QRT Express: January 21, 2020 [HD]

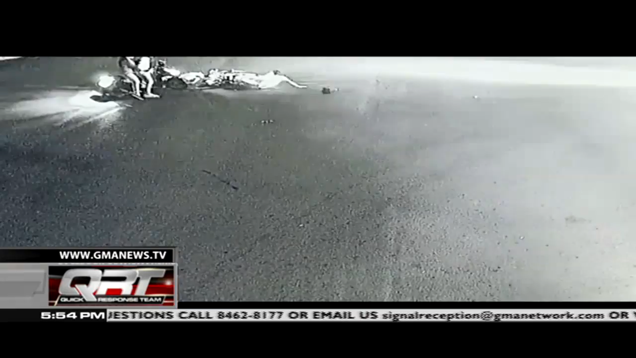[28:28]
Pagtawid ng motorsiklong yan sa intersection sa barangay Santa Lucia sa Pagadian City, biglang sulput naman ang isang motorsiklo sa kasila nagbanggaan.